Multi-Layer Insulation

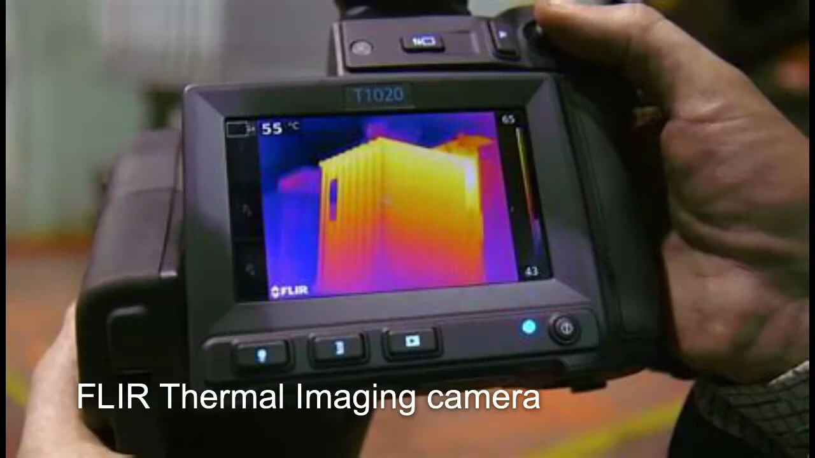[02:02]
On screen: spot 55°C
Stachel used an FLIR thermal imaging camera to compare the thermal insulation between a gold-coated mylar MLI shield and an aluminum-coated photo film shield. In order to determine how much heat transfer occurs due to radiation,
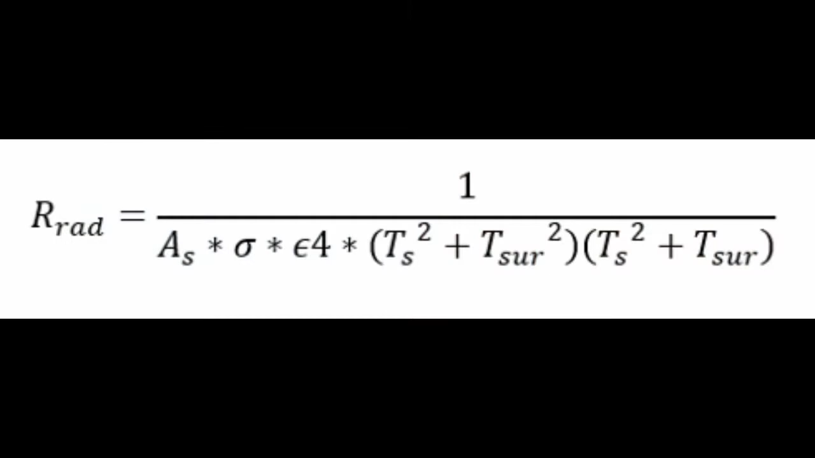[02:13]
we have this equation here that shows how the outer temperature and inner temperature difference can be greater as the surface area and contact with the outside environment is minimized.
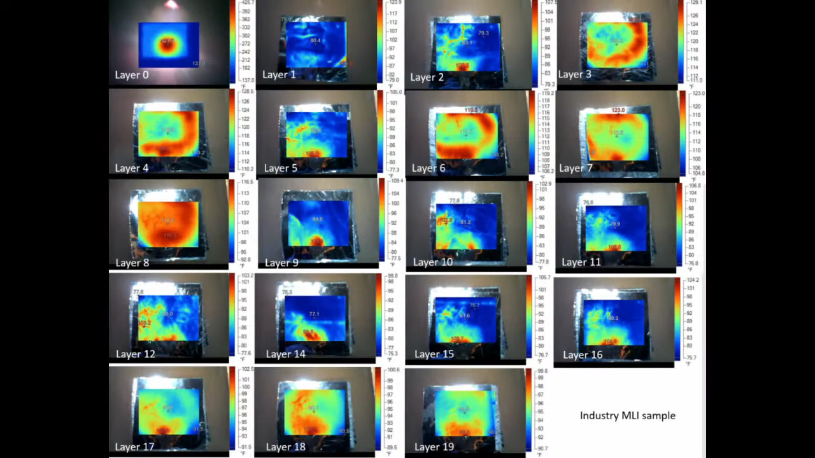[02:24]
In this image, we defined layer 0 to be where the heat lamp was located and the subsequent layers to be the next closest. The red sections of the images were the hottest part of that layer, so pay attention to the scales on the photos.
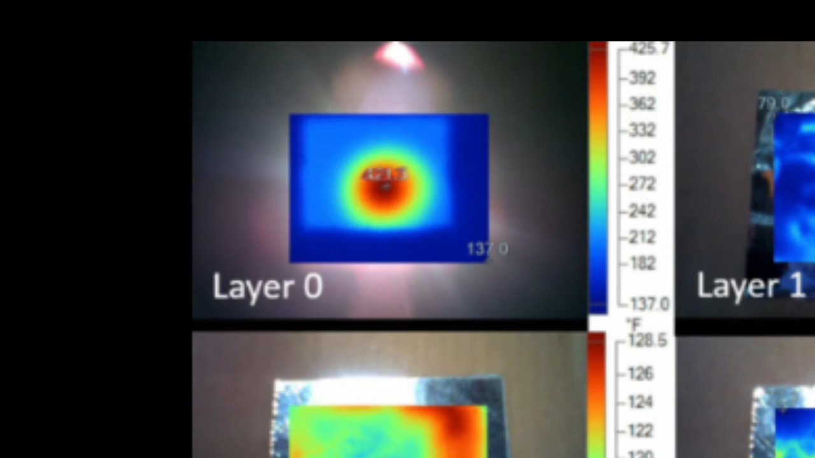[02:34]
On just the heat lamp, the hottest part of the photo was above 400 degrees Fahrenheit,
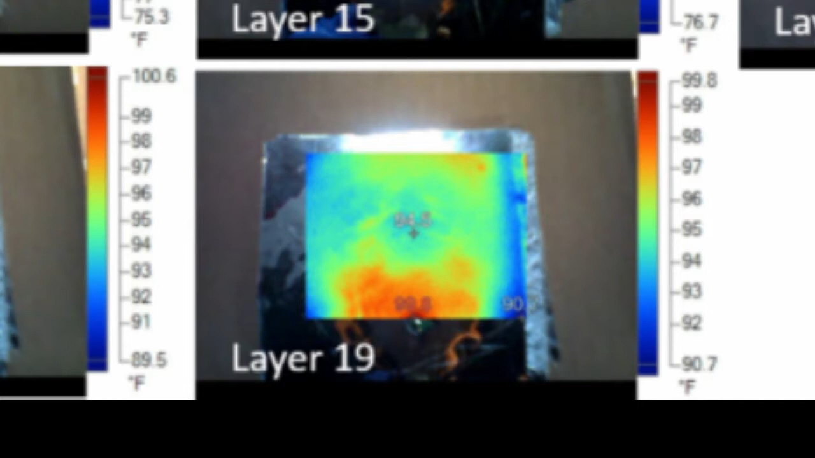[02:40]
but on the last photo and layer, the hottest was 99.8 degrees, over 300 degrees cooler. While our results were as expected, we found that some outside factors prevented the shield from matching the outer room temperature.